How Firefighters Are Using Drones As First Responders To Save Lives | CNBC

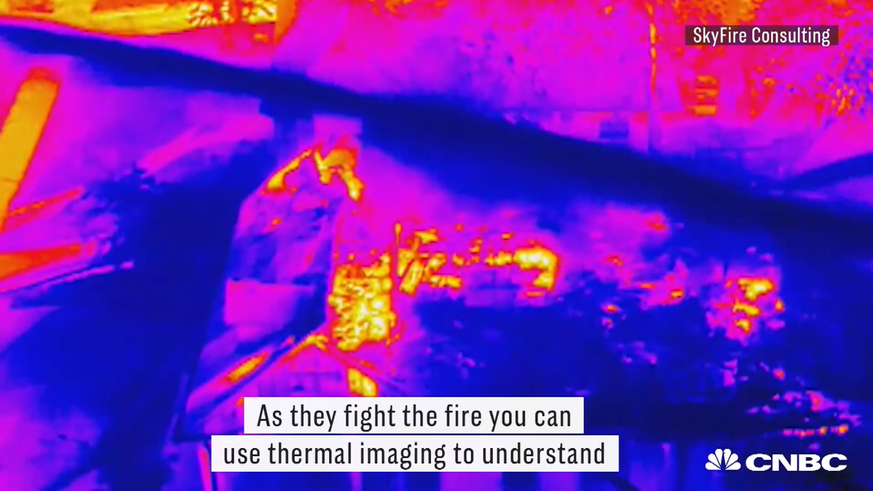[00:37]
As they fight the fire you can use thermal imaging to understand is my hose hitting the fire? Are we being successful at putting out the fire?